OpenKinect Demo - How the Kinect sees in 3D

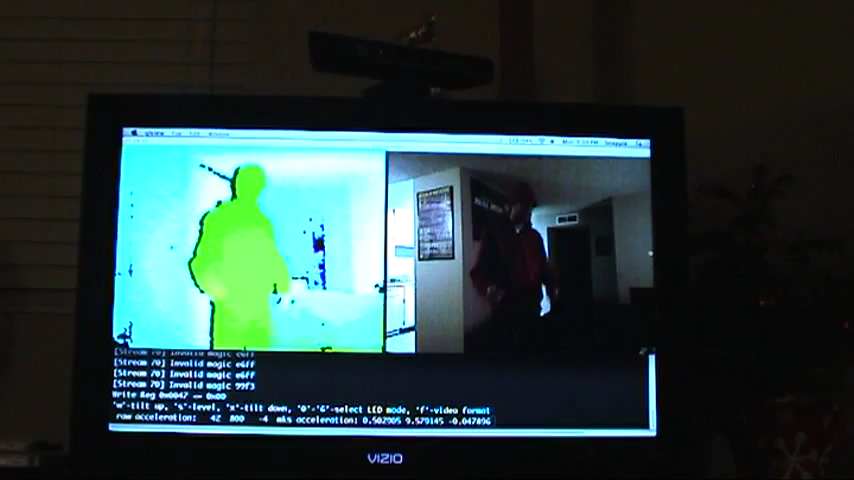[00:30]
The second one is an infrared camera that works with the help of an infrared spotlight to draw a heat map of objects in front of it. So what the software actually does is it overlays these two feeds on top of each other
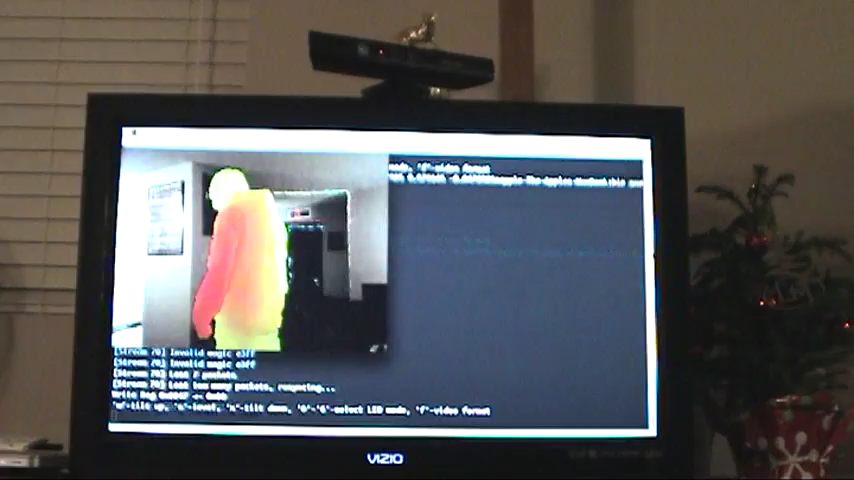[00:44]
to create an outline and a heat map on top of a video of me in real time.
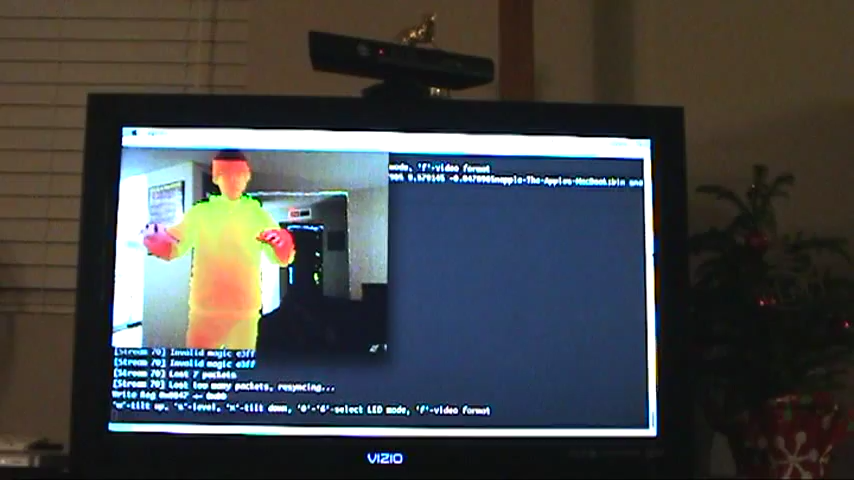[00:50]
So you can see there's actually a plane here that I can walk up to.